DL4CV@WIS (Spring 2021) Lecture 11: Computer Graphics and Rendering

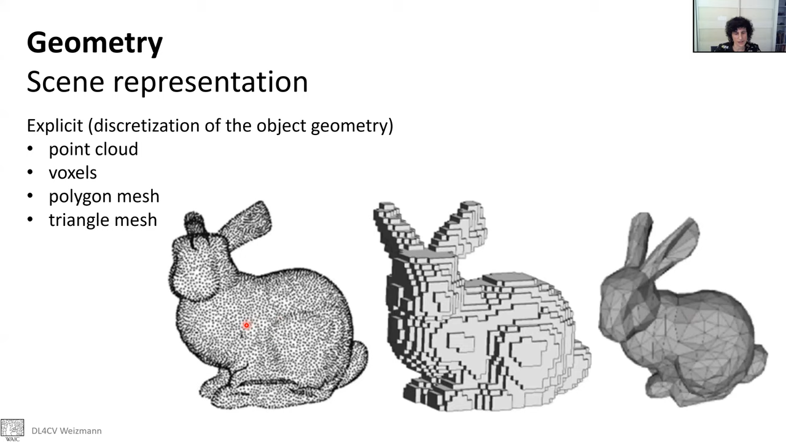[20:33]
Triangle meshes benefit the idea that we have also the connectivity over the object, while in the point clouds we don't have it. We have to do some operation or some processing to understand which point is neighbor of the other point. Okay. Now we can also, as you already know, I guess, you can also